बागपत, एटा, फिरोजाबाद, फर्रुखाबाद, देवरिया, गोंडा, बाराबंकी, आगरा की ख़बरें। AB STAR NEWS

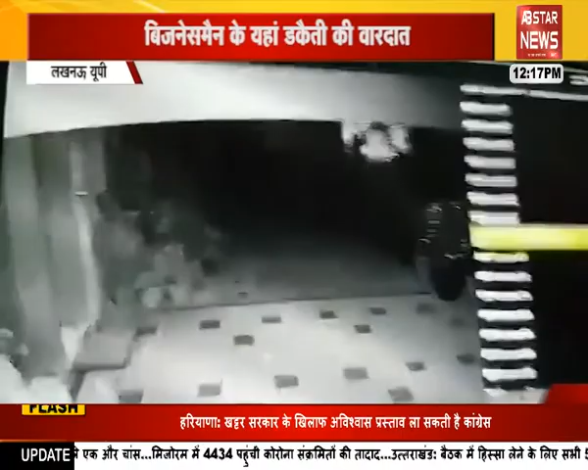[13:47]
के लखनाओं से खबर सामने आ रही है आपको बदा दे लखनाओं अली गंज में बड़ी जकाती की वारदात को अंजाम दिया गया
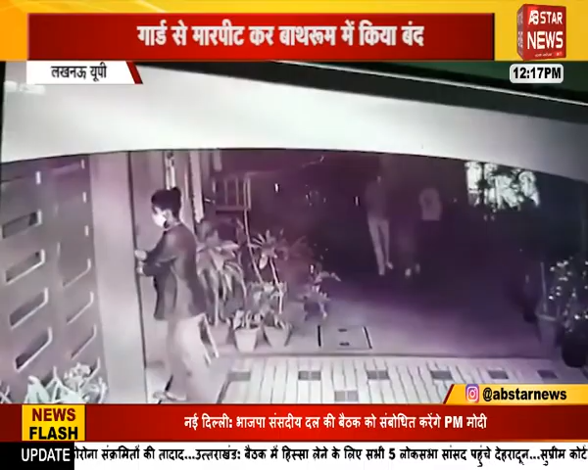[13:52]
है सर्याम अलिगंज के पौश अलाके में जकाती की वारदात को अंजाम दे दिया गया घर के अंदर गुसकर डकातों ने लूट पाट